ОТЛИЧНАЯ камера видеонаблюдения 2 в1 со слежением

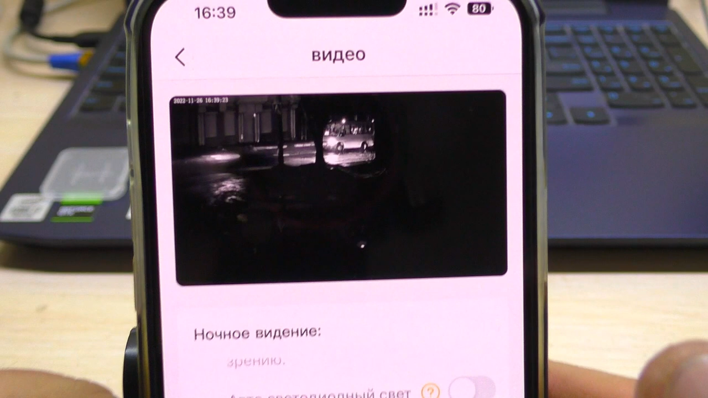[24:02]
картинка в некоторых моментах становится более резче если имеется какое-то